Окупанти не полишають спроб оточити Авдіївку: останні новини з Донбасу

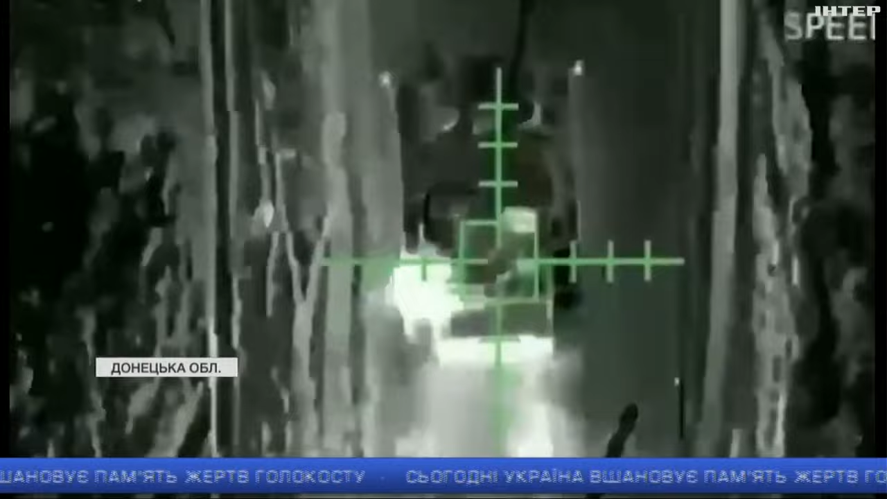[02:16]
Ці два танки-окупантів нацгвардійці виявили під час аеророзвитки. Перший підбитий, інший прибув евакуйовувати російське залізяча.
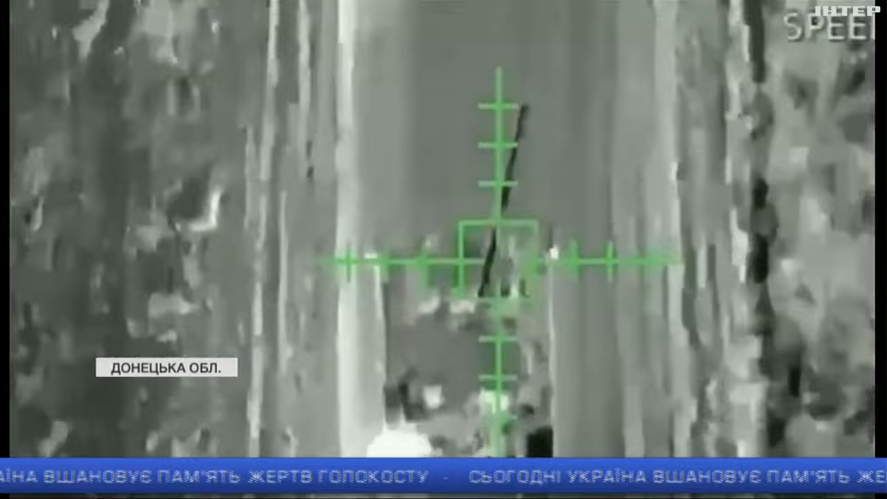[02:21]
Мить і він теж отримав порцію української люці. Врешті обидві машини стали накерованими та, проїхавши кількасот метрів, звалилися у річку.